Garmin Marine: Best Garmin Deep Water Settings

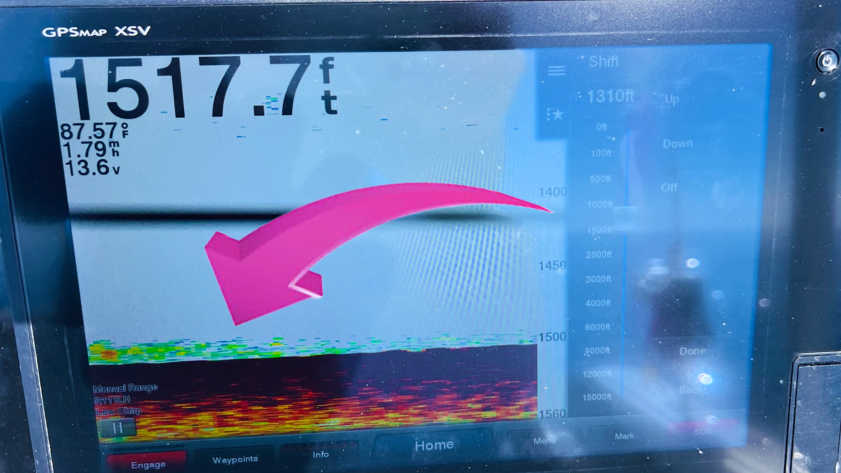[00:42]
On screen: depth 1517.7 ft, water 87.57°F, speed 1.79 mph
We utilized this feature to identify spots where we could mark bait, small fish and squid on the bottom to target for swordfish. That area was able to yield for us two oil fish and one palm fruit, which we caught on the jug,
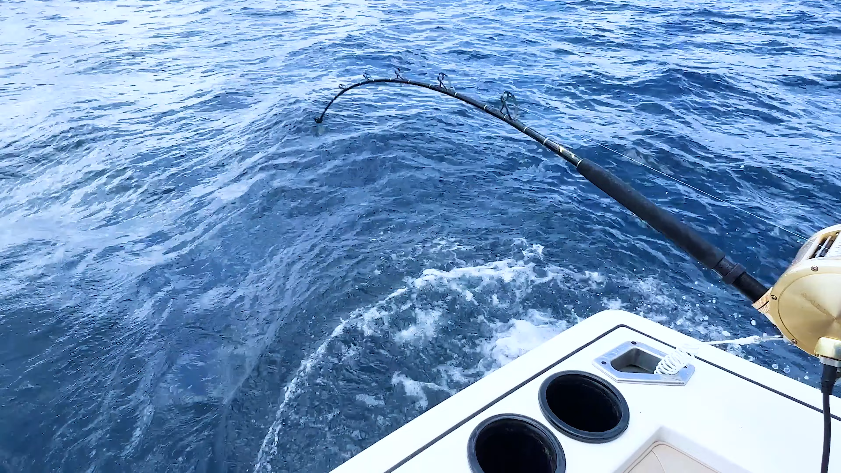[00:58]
on the jug rod, which was actually the first jug rod fish that has ever been caught in that region in Honduras.
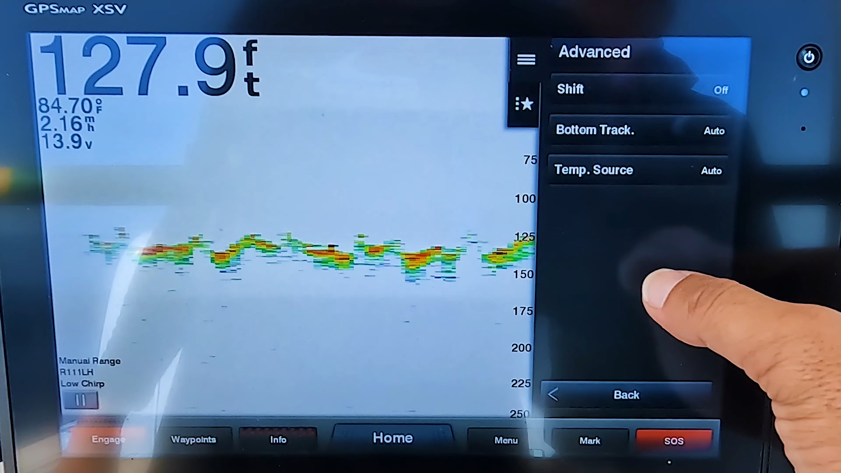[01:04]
On screen: depth 127.9 ft, water 84.70°F
Now, the feature that I'm talking about is the Garmin Sonar Shift feature.
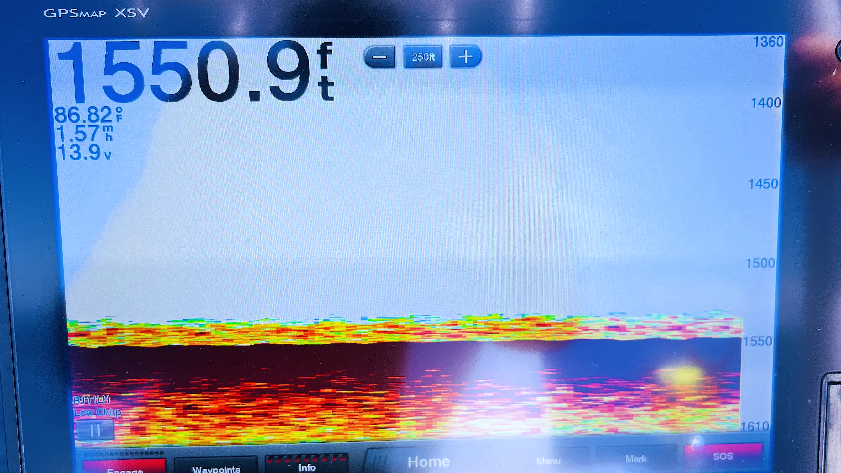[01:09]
On screen: depth 1550.9 ft, water 86.82°F, speed 1.57 mph
And what this allows you to do is to see with extreme detail what is on the bottom because what you're going to do is you're going to select a depth range for your sonar and you're literally going to,
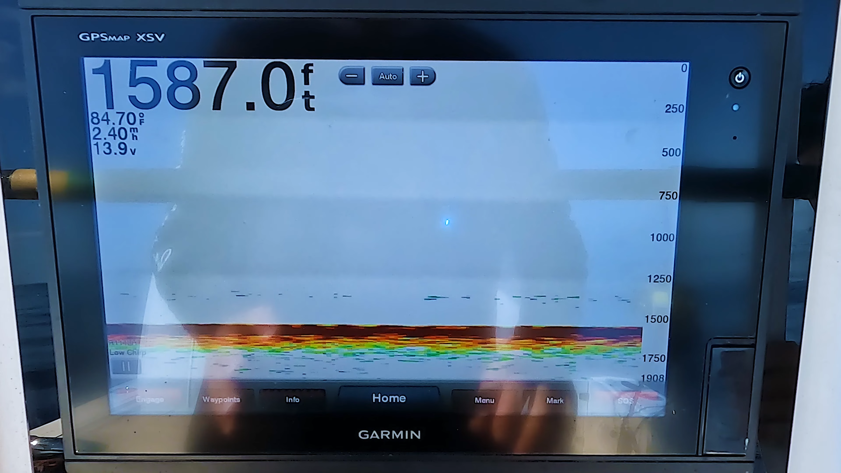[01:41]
On screen: depth 1587.0 ft, water 84.70°F
Okay, so the first thing that you see here is we're in 1,585 feet of water. And when you look here at the bottom, you don't really see a lot of stuff there, but there really is stuff here.
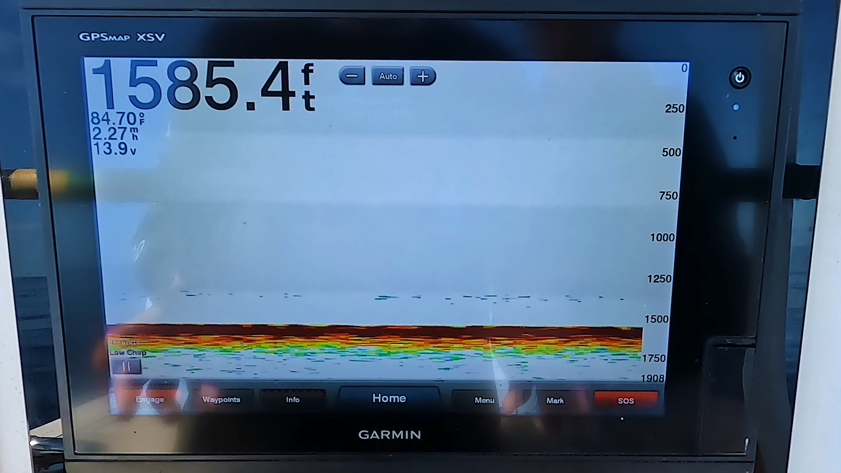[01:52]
On screen: depth 1585.4 ft, water 84.70°F
And it's because you're looking from zero all the way down to the bottom.
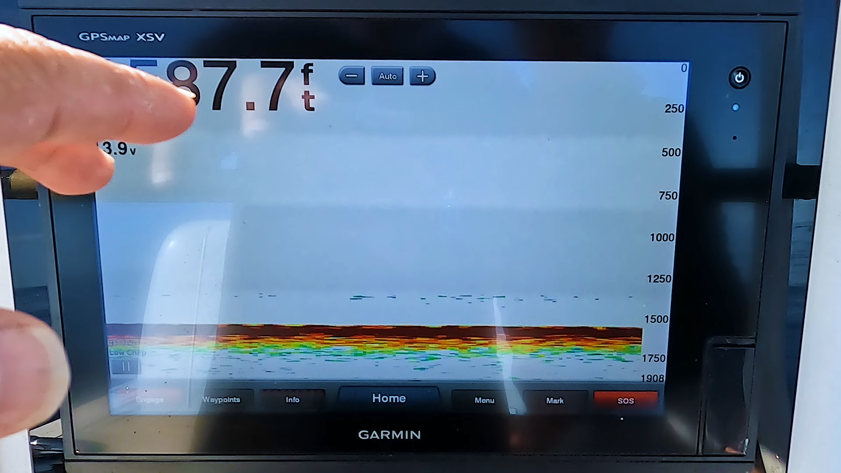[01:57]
And so you're really, you're not going to be able to see a squid when you're looking at this depth range or small life down there.
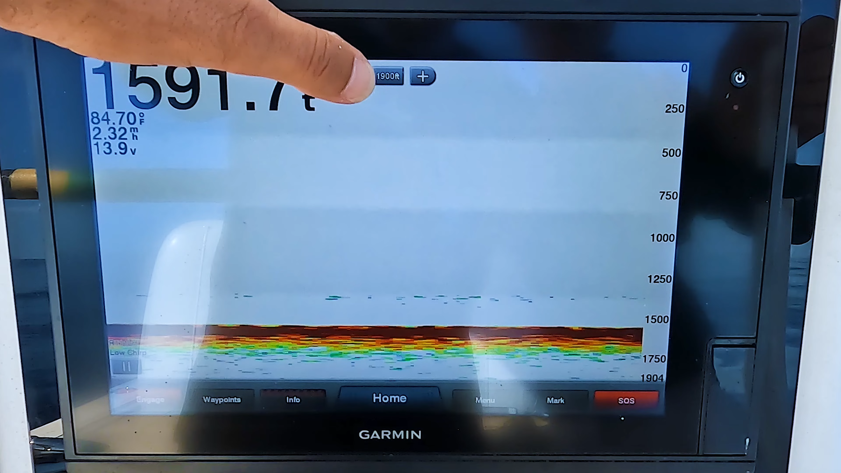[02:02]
On screen: water 84.70°F, speed 2.32 mph
So what you want to do is take this section right here on the top of your, your Garmin screen, and you're going to hit the minus button. And you really want to just do it until the depth range that you want to look at, right?